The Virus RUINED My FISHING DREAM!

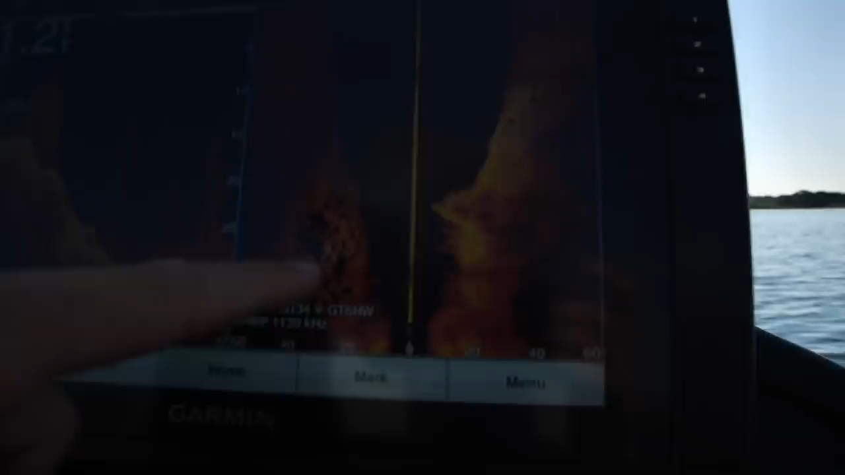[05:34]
I see fish on the rocks. Can you guys see this? Maybe not.
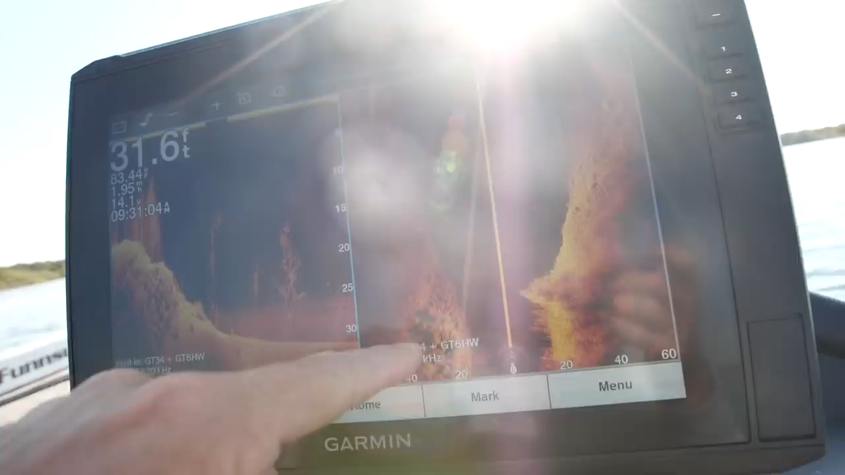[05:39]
On screen: depth 31.6 ft
Fish on the rocks. Big, deep trees. Suspended bass right here.
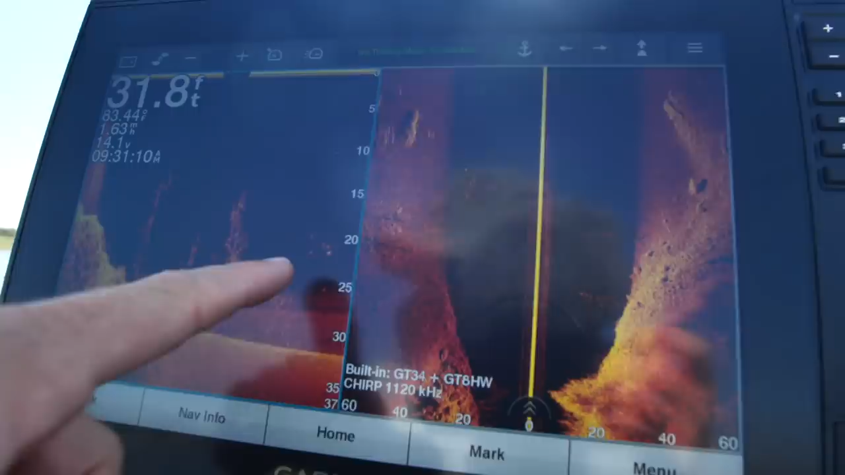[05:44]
On screen: depth 31.8 ft, water 63.44°F
The glare is going to be hard. I know. The sun. The water does look clear because of all the grass. It looks like there's coontail.
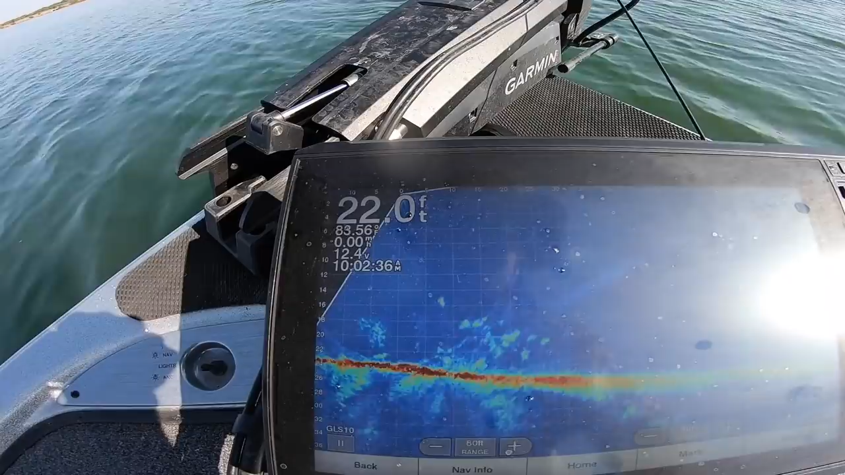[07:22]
On screen: depth 22.0 ft, water 83.56°F
Look at the shad freaking out. They're nuts. Nice.